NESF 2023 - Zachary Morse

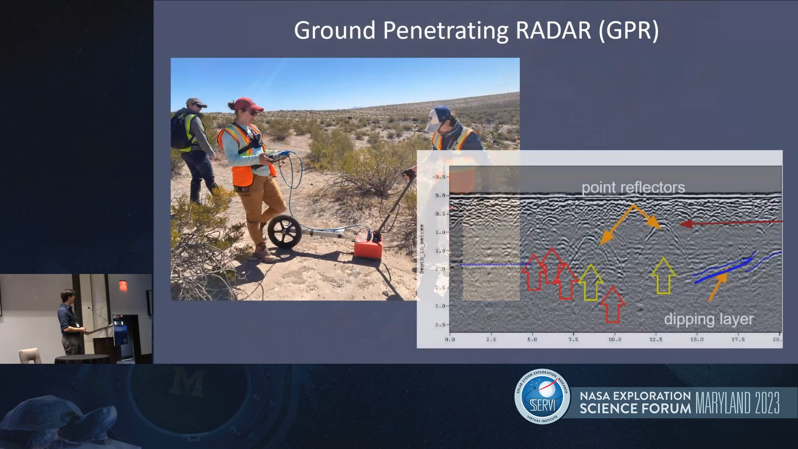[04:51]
Astronauts would drag along the surface and look for reflections that represented buried boulders or layers beneath where they were walking to kind of get that subterranean aspect.